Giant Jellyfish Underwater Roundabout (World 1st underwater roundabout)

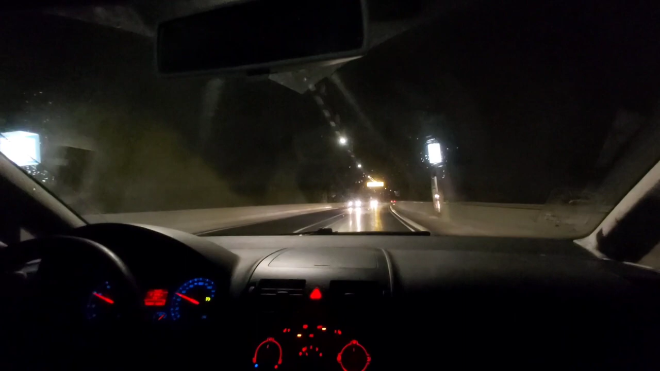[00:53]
here it is welcome to the asteroid tunnel or the asteroid tunnel so light show so so so so the lights
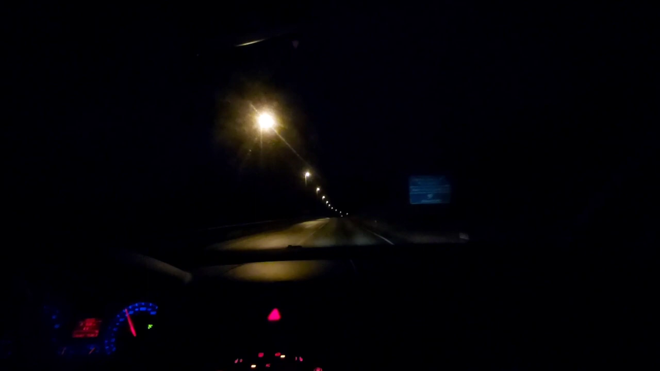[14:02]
So here it is. Welcome to the Noroyah Tunnel or the North Tunnel. This subsea tunnel connected the Easter Island of Asteroid to the Northern Island of Boroy.